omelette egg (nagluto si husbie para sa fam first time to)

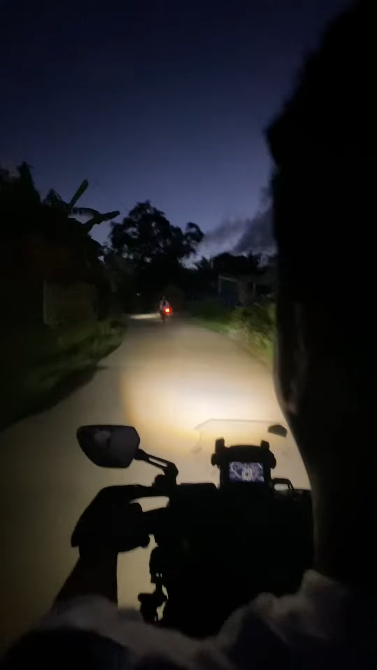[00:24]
Ay, yan, de-direcho muna kami sa palengke for today's video. At medyo madilim na nga nito, eh, sanang bukas pa yung palengke, mga me.
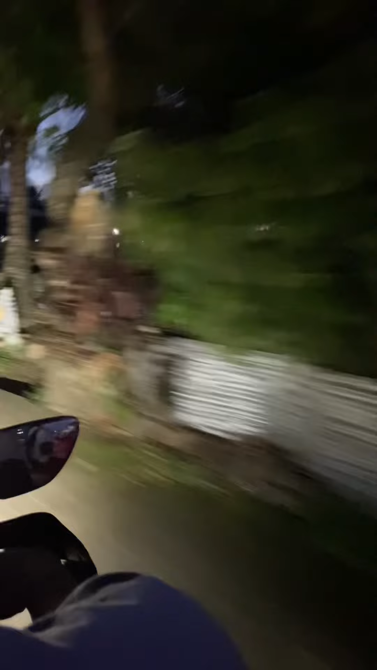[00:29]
Taray, oh, ang ganda ng sunsets. O, taray.
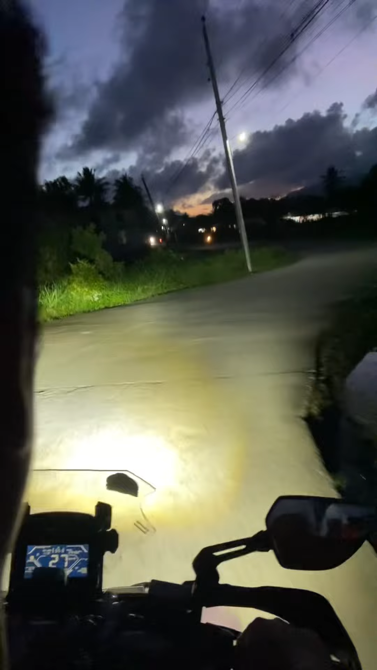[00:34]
Dito sa daan na to, huwag kang dadaan ng last yung sinasabi ko sa'yo, maliligo ka ng puti kinabukasan. Siyempre, for the go pa din kami at nag-uisip nga kami dito kung anong bibilhing ulam. Kasi nga, si Husby ang magluluto, kaya duda ako. Palibas, pinirito lang yata, alam neto. Masarap naman siyang magluto ng adobo, pero adobo at pinirito lang na alasahan kong luto niya.
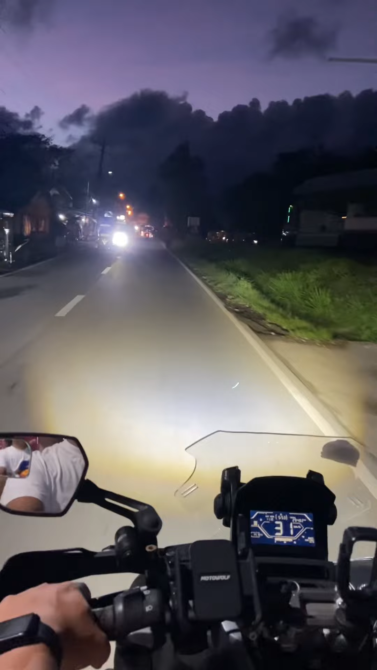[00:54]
Wala nang iba, kaya kinakabahan ako. At, syempre, for today's video, huhusagahan natin kung ano ba ang lasa. Syempre, hindi lang ako, pati mga kapatidod mama ko, kung anong lasa ng kanyang luto. Syempre, for the first time, ay magluluto nga si Husby, kaya I'm so proud, kaya ibablog ko to.
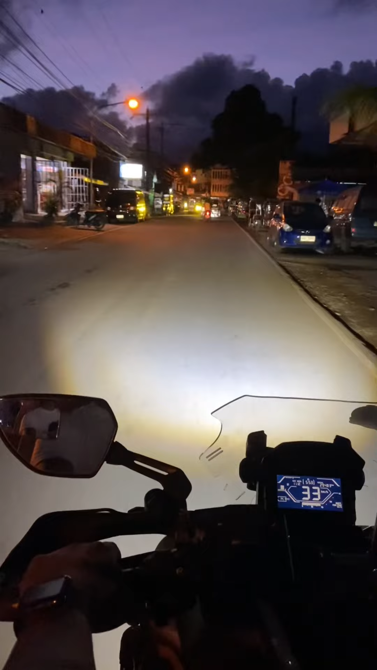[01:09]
Ayan, tingnan nyo naman hapon na at for the traffic na ang palengke dito, mga me.
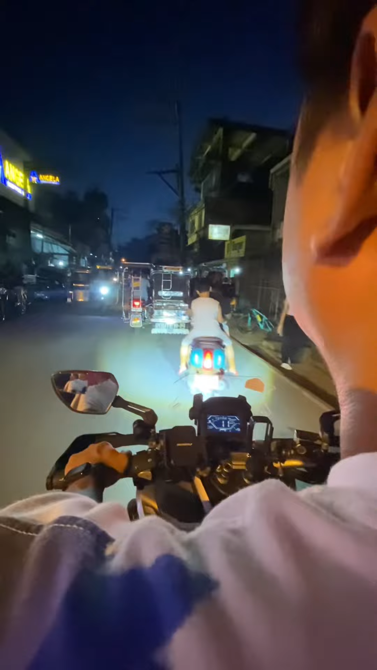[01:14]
Madami nang humahabol sa pamimili dahil hapon na nga.